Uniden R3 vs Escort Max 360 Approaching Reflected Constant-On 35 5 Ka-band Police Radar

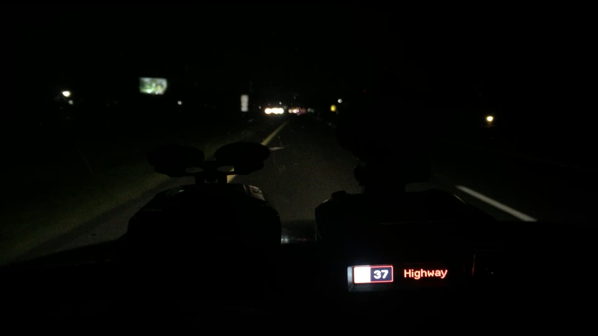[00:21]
Okay, we're at a tripometer of 34.2, sorry, 324.3. Now we get the alert, 324.4, 324.7.